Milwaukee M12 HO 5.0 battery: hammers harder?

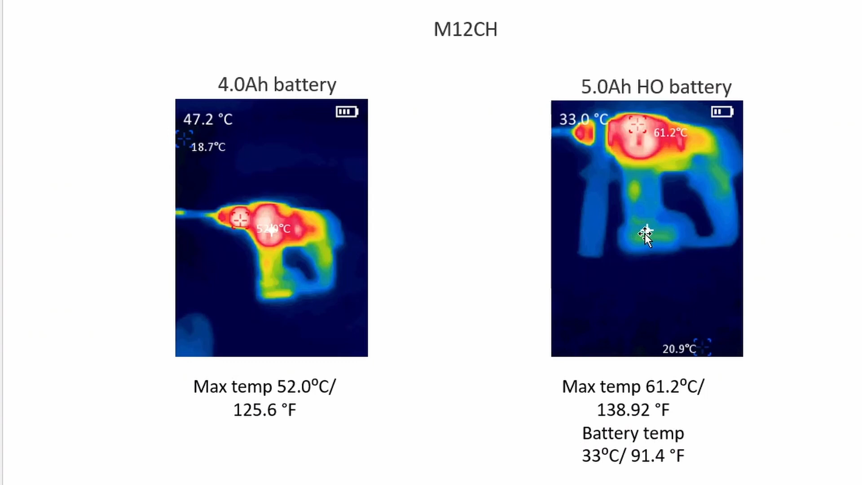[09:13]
And on the hoe, we ended up with the same pattern, but I did actually measure the battery temperature directly and that crosshair there, 33 degrees. So that is pretty impressive. You know, this battery was fully drained. It worked as hard as it could. And yeah, only got up to 33 degrees.